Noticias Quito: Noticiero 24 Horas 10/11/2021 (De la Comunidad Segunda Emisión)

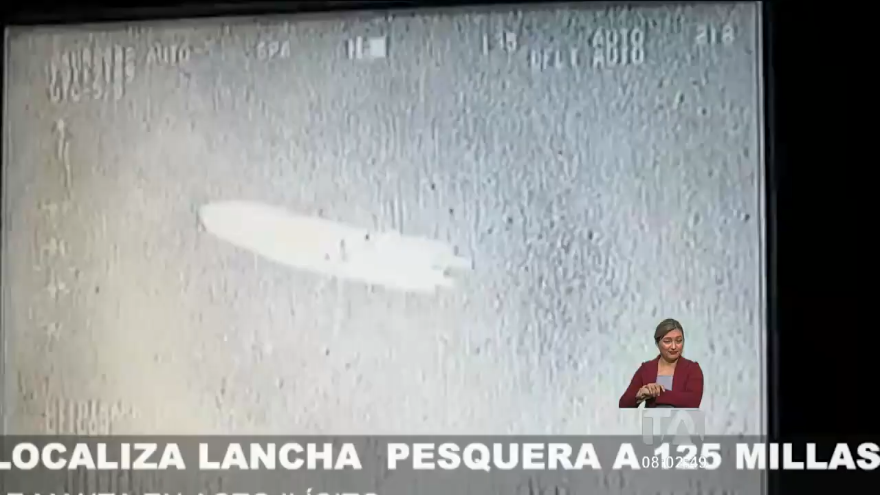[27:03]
Ocurrió el lunes en el mar al noroeste de Esmeraldas. Guardacostas y Aviación Naval visualizaron a una embarcación sospechosa, cuyos tripulantes al percatarse de la presencia de los uniformados se deshicieron de su carga y huyeron,
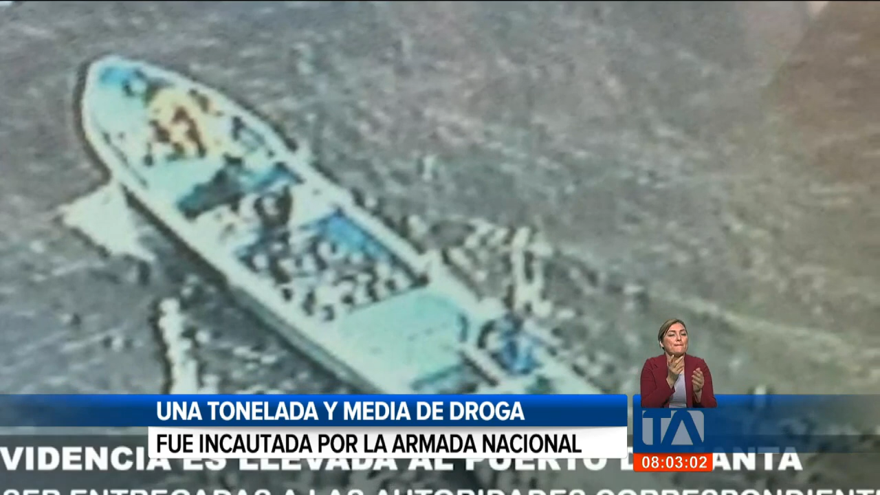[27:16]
dejando en el agua 46 sacos y 3 saquillos con cocaína.
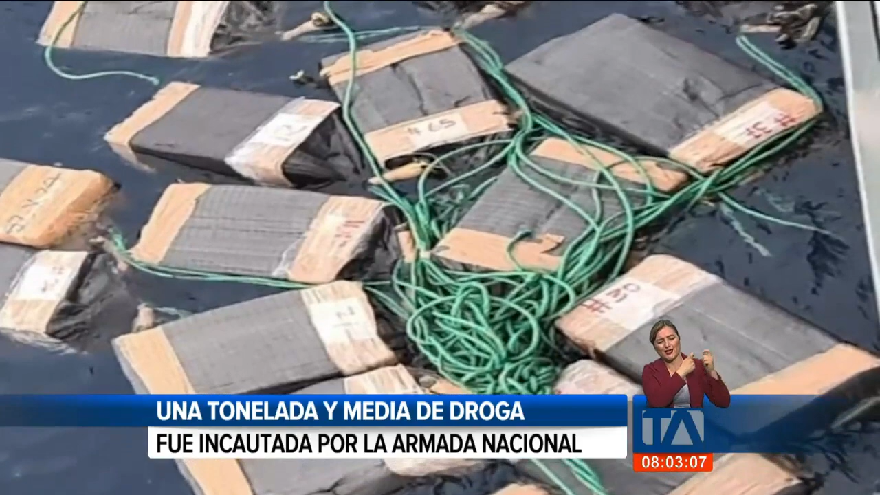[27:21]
La evidencia fue llevada al puerto de Manta. Ahí aproximadamente hay una tonelada y media. Apenas 24 horas antes, pero en esa ocasión cerca de Manta, Manaví, ocurrió exactamente lo mismo.
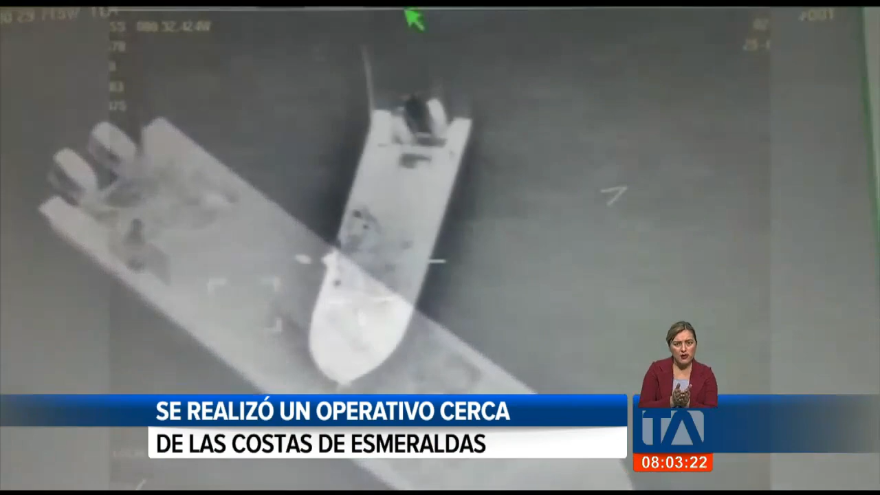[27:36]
Sujetos en una panga son detectados, abandonan su cargamento casi una tonelada de cocaína y también huyen.
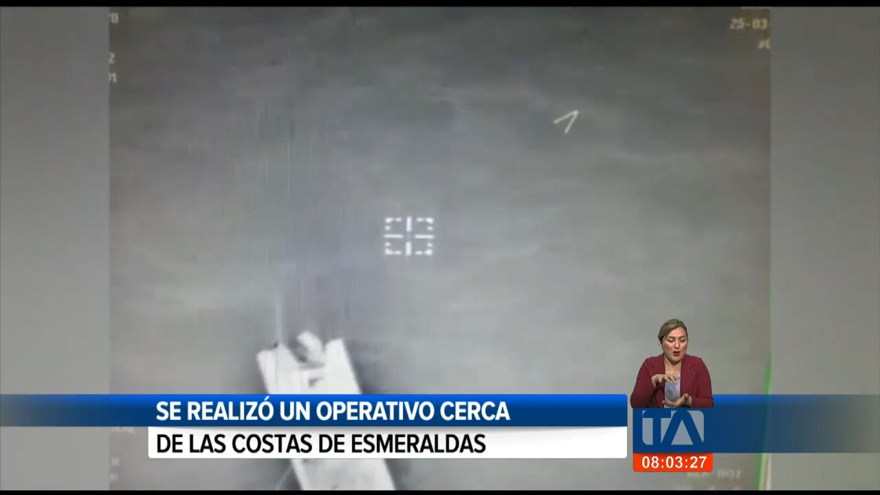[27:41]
Coincidencias, en ninguno de estos casos hubo detenidos, pese a que los sospechosos fueron rastreados,
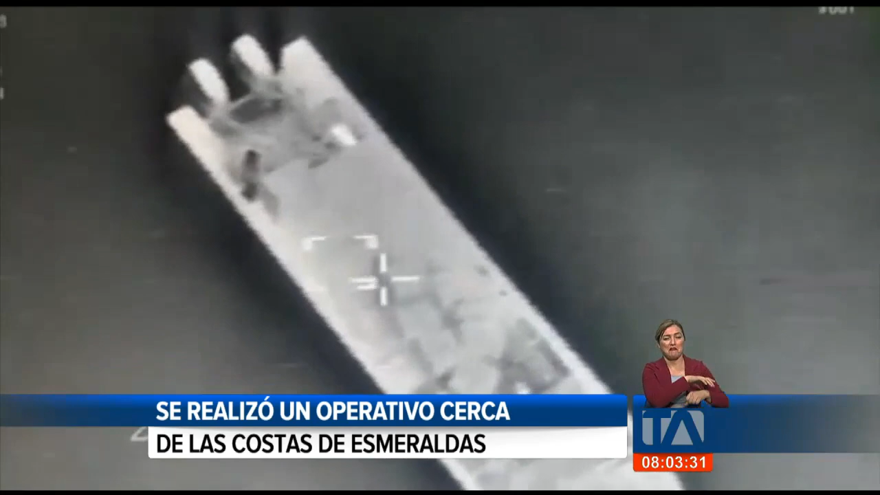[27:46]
filmados y fotografiados por la Armada Nacional, que los seguía muy de cerca.